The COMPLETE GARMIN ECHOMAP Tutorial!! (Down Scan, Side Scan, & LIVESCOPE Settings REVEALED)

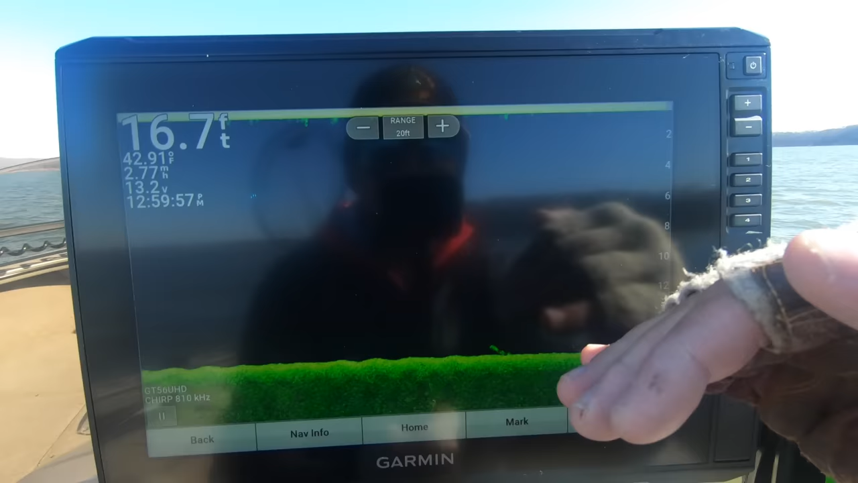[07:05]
On screen: depth 16.7 ft, water 42.91°F, speed 2.77 mph
below 20 you're going to lose your bottom
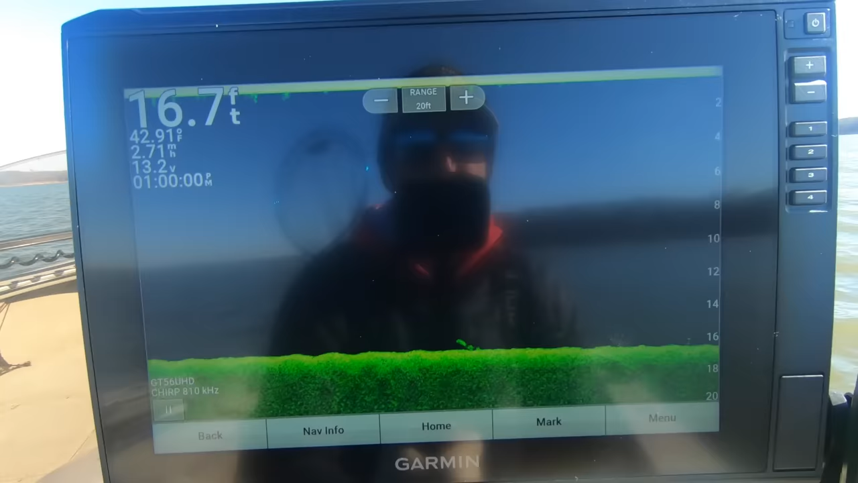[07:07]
On screen: depth 16.7 ft, water 42.91°F, speed 2.71 mph
so for me on these kansas reservoirs that i fish i always leave my range
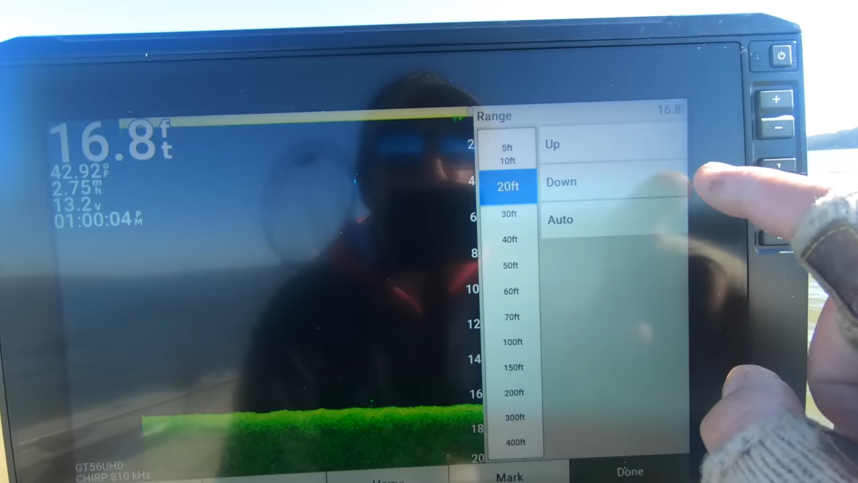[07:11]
On screen: depth 16.8 ft, water 42.92°F
on auto you're still going to get a great picture but if you guys are scanning one area
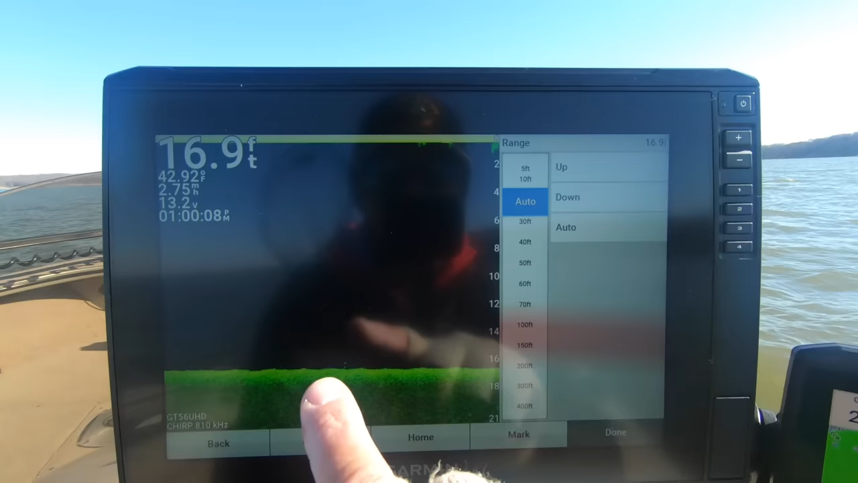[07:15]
On screen: depth 16.9 ft
that's the same depth you can set your range automatically and it will give
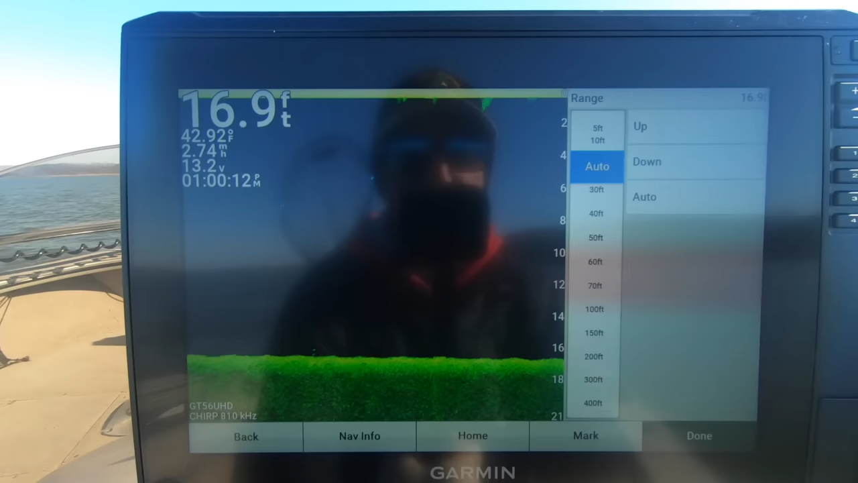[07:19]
On screen: depth 16.9 ft, water 42.92°F
you a little bit better picture
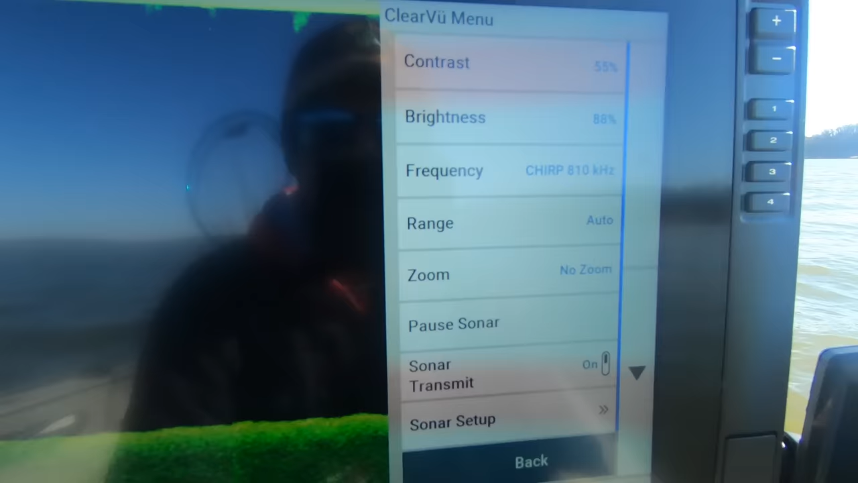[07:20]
so zoom on the menu that's something
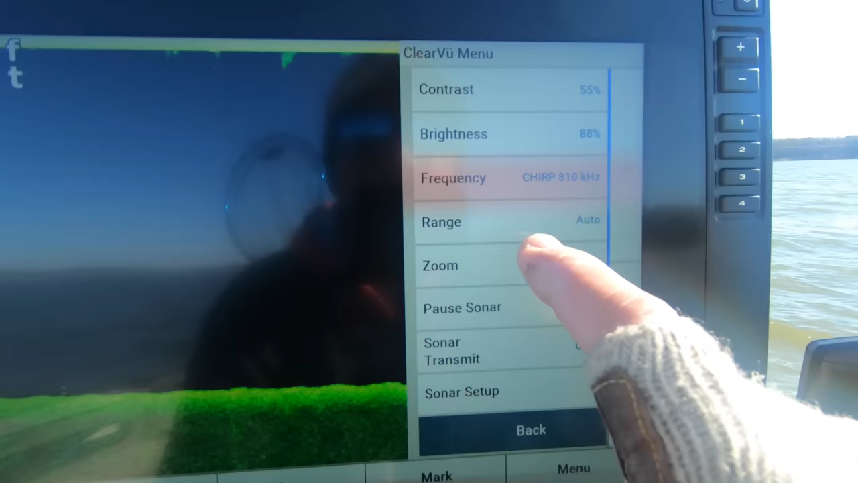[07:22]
that you guys can change so say you go over a big brush pile and you see that there might be some fish on it if you go to zoom and
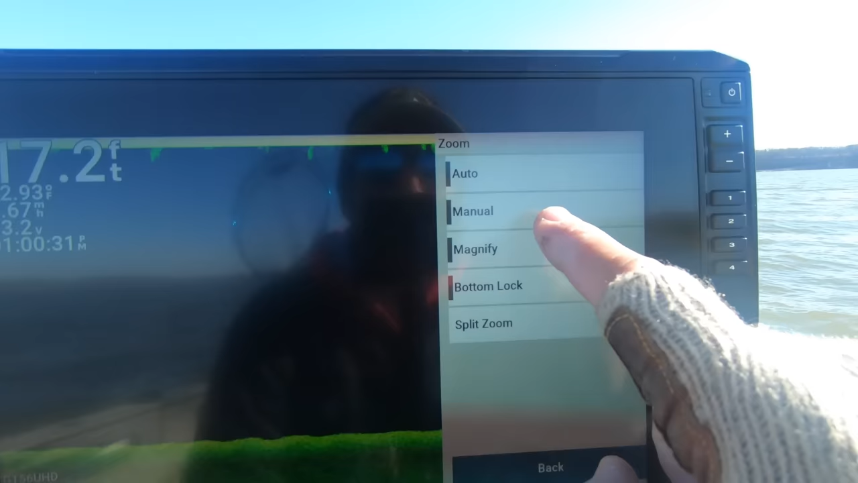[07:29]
then hit magnify that's going to bring up this little magnifying box right here that's
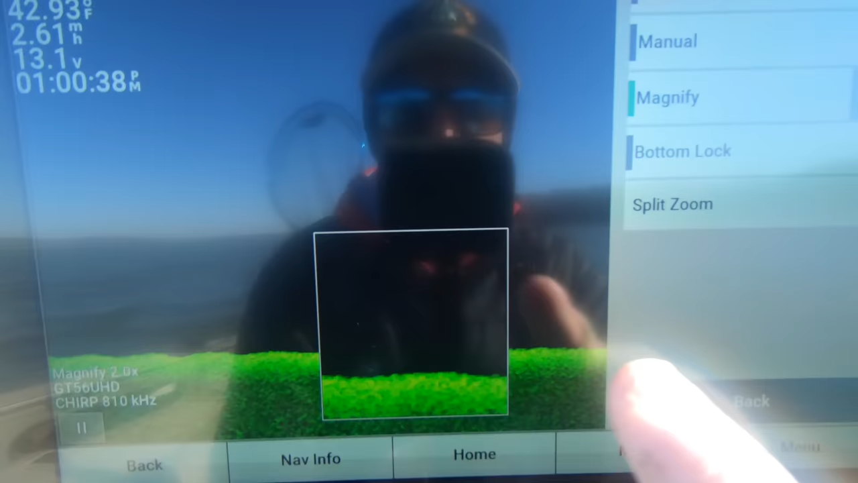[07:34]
On screen: water 42.93°F
going to allow you to really just zoom in on that brush pile and see a little bit more details to what you're looking at it's not
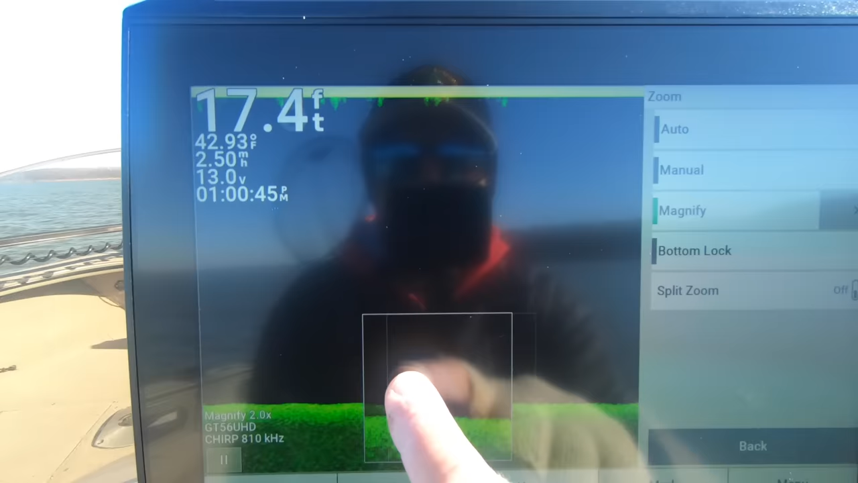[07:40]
On screen: depth 17.4 ft, water 42.93°F
something you necessarily want to leave on it's just something that you want to toggle on and off when you
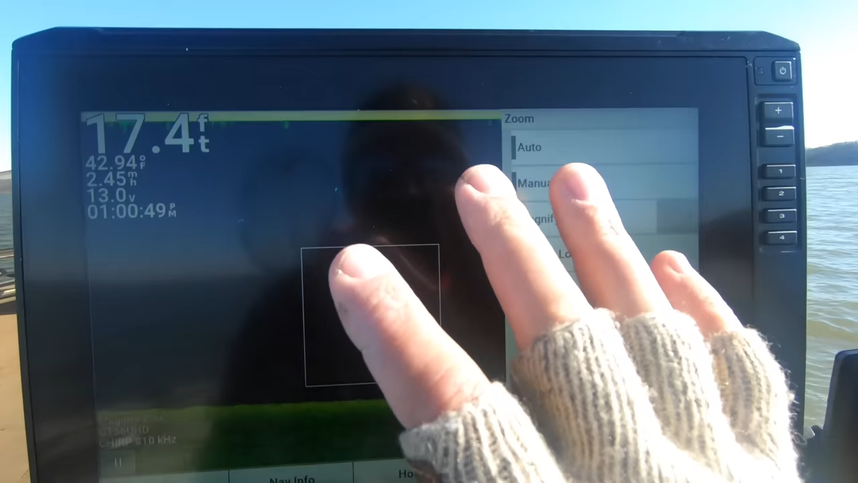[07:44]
On screen: depth 17.4 ft, water 42.94°F, speed 2.45 mph
actually see what you're looking for in your target but you can just click that you
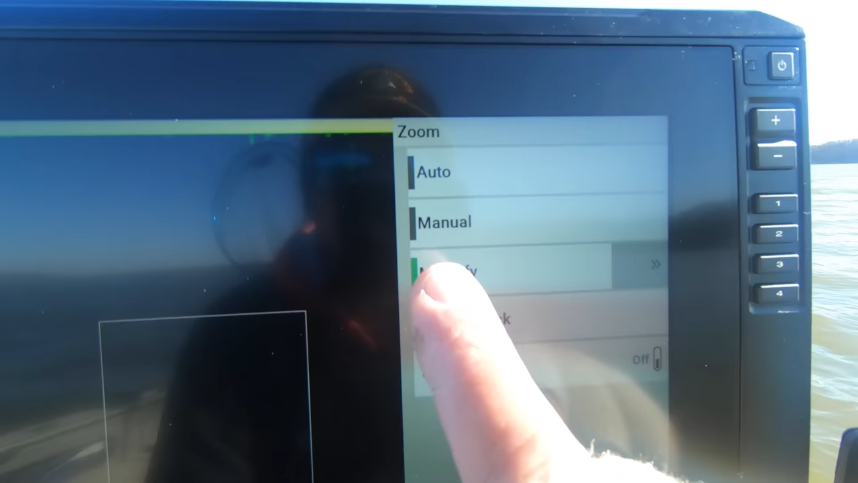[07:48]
see that it turns green to signify that it's on and then turn it off but that's about the only zoom that i use on the
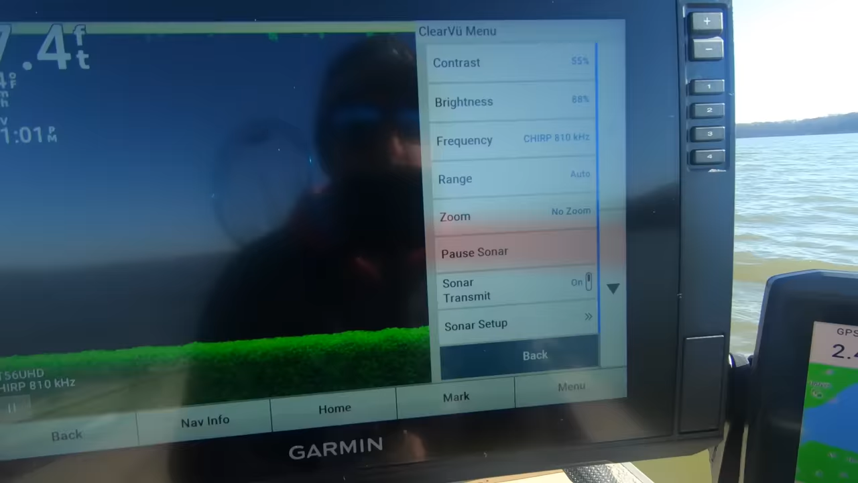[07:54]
screen so
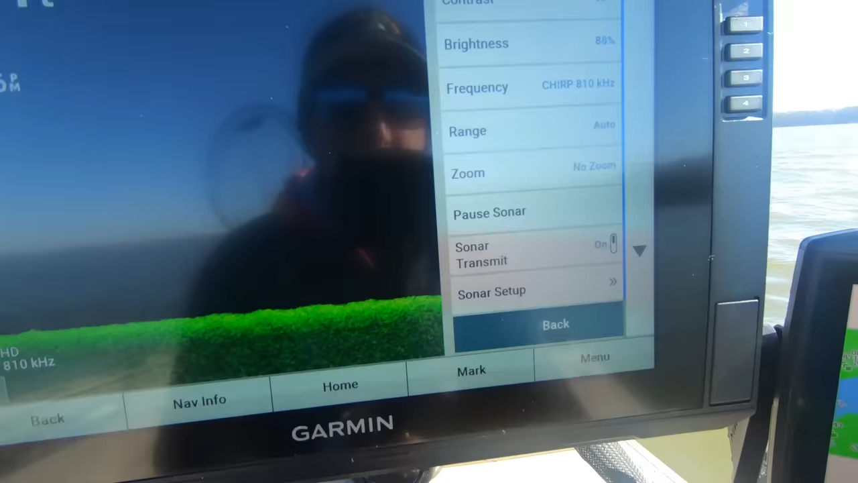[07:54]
let's dig a little bit deeper into sonar setup you get a ton of options here but we're only going to use a couple of them
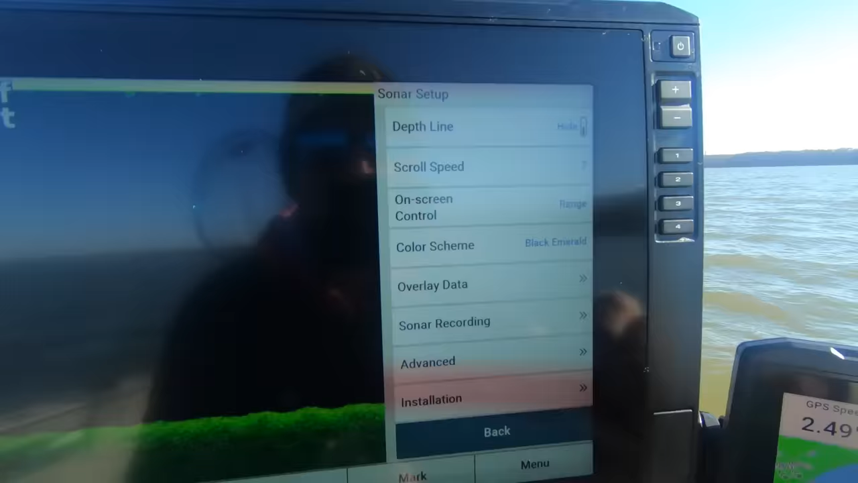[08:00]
so
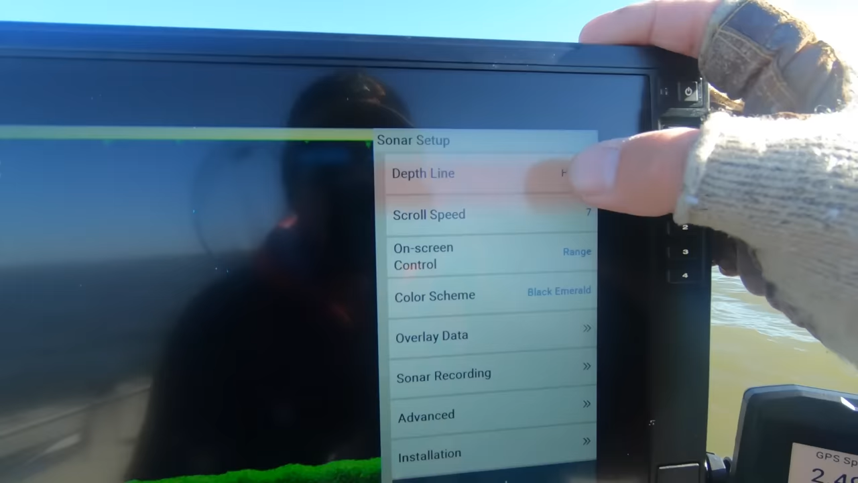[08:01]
depth line i just leave that hidden my scroll speed a lot of guys will leave this on auto but
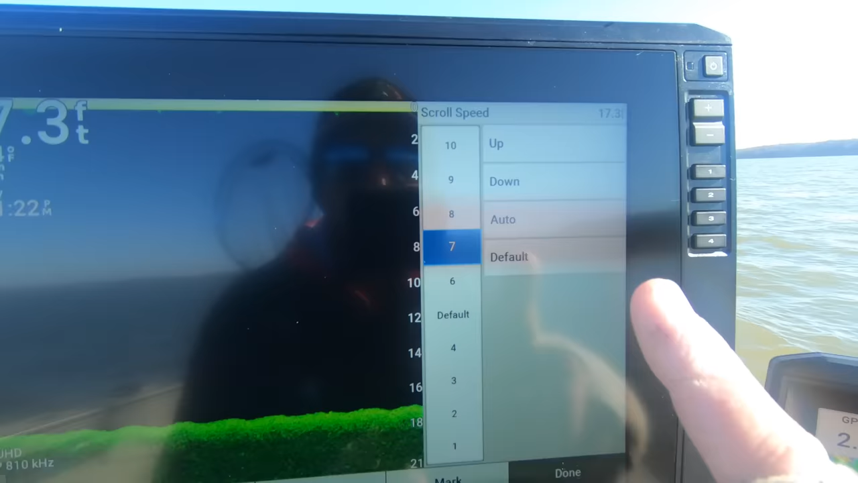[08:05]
when you leave it on auto when you're stopped you're not going to get a really good picture so sometimes i like to leave it on right about
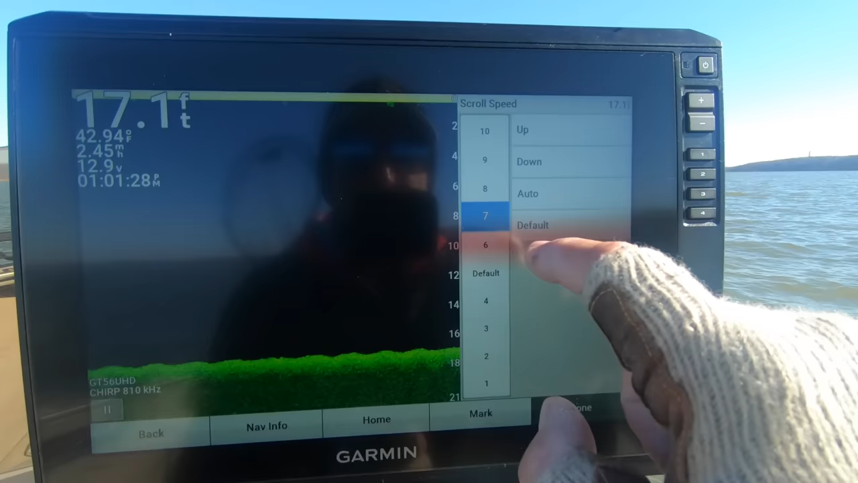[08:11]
On screen: depth 17.1 ft, speed 2.45 mph
the seven range because that's going to give me a really good picture as i'm scanning along at about two or three miles an hour but then when i'm stationary i still get a really good picture if you
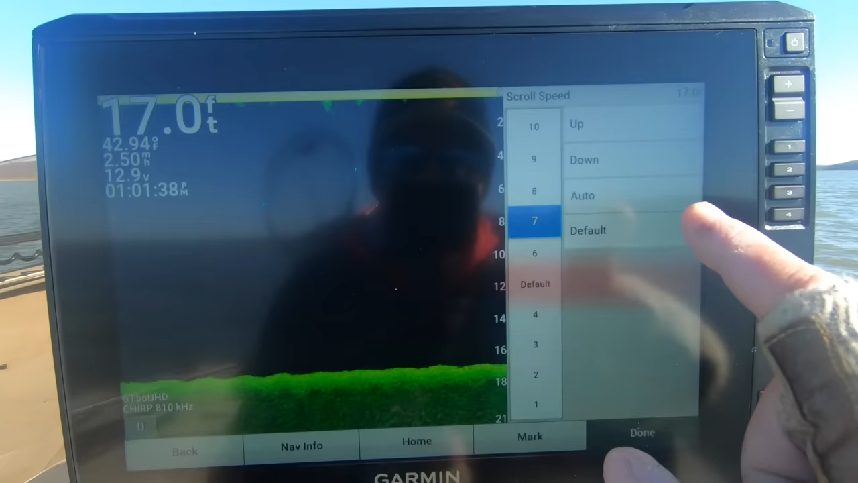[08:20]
On screen: depth 17.0 ft
leave it on auto when you're stopped you're just going to get a bunch of big blobs that go across the screen it's not going to give